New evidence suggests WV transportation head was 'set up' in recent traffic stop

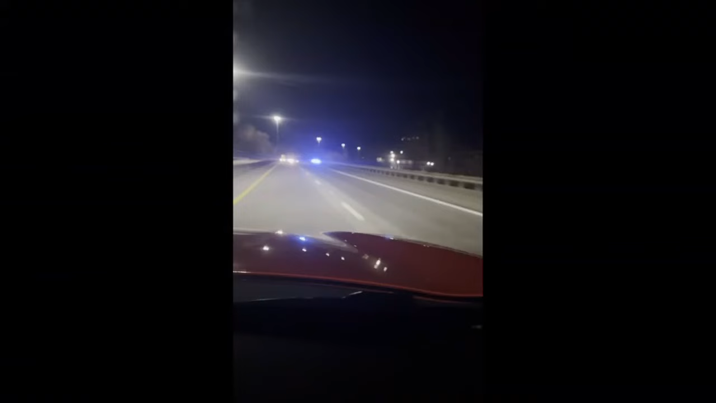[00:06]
Charleston police pulled Wriston over on I-77 after a 911 caller reported erratic driving.